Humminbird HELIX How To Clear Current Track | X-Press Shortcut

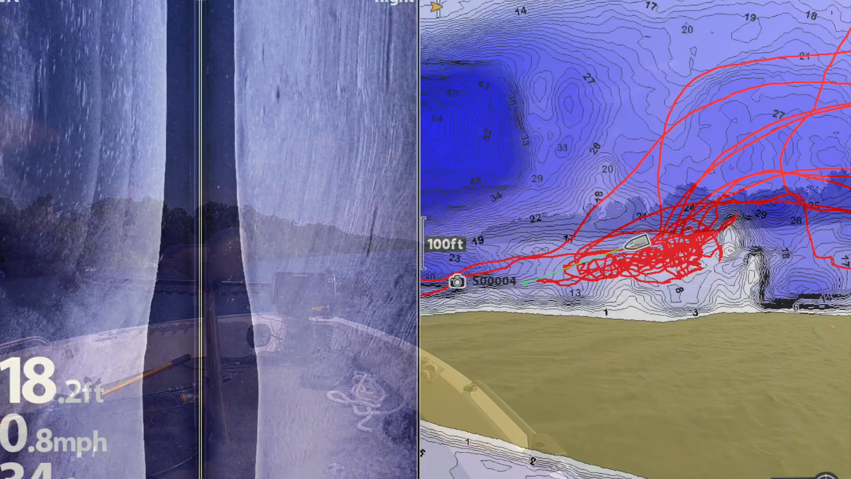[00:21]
On screen: depth 18.2 ft
Clear Current Track can fix that.
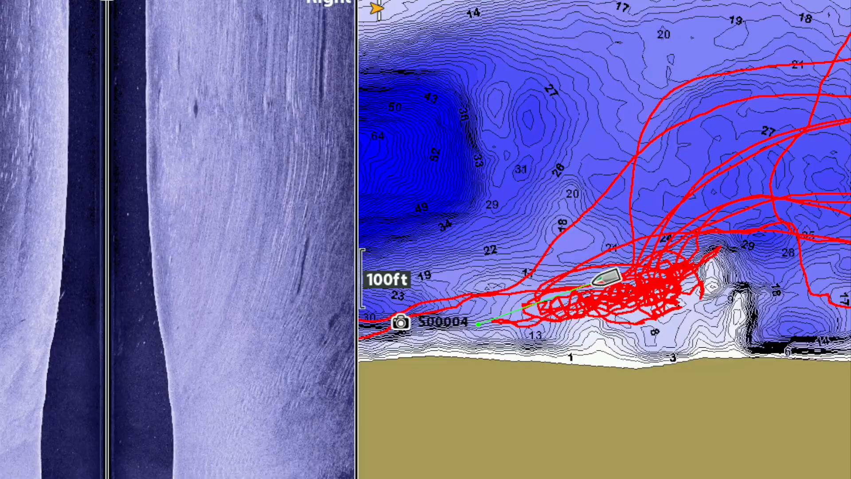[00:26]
Select Clear Current Track from the Chart Express menu using the up and down arrow keys.